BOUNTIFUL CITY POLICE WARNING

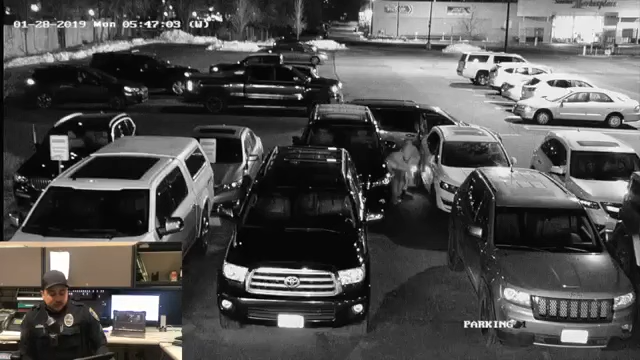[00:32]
You'll see these guys jump out of the van Immediately crouched down and start shining flashlights in the windows This is how quickly they're assessing whether or not your car is worth breaking into all it takes is hiding your valuables And they're gonna move on right
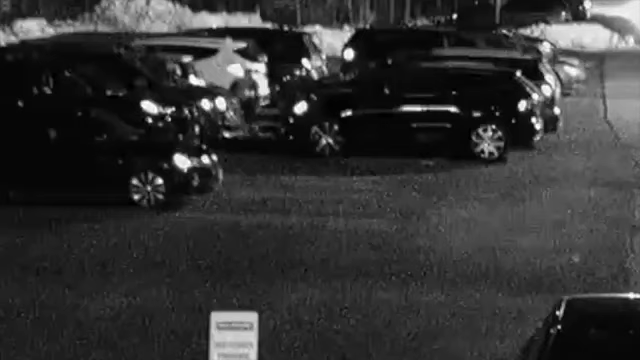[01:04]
Also use this video as a reference for what to look for when you see this
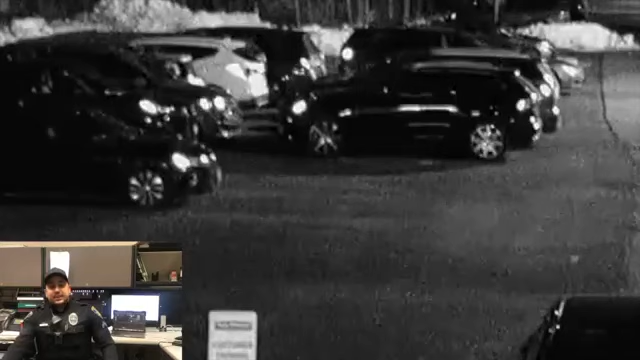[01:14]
kind of behavior happening This is what it looks like when people are trying to break into cars So if you drive by and see this make sure you call 9-1-1 give us a good description of what's going on